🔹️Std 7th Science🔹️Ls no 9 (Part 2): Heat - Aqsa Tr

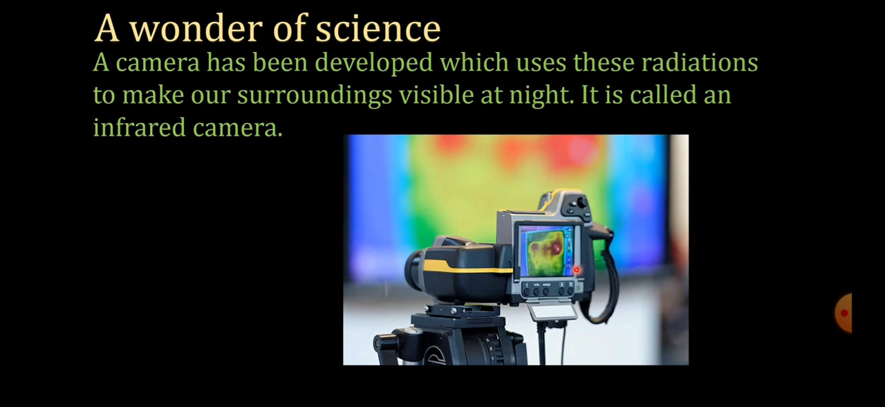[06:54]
camera and using this camera it is possible to keep a watch on the movements of the enemy during the night even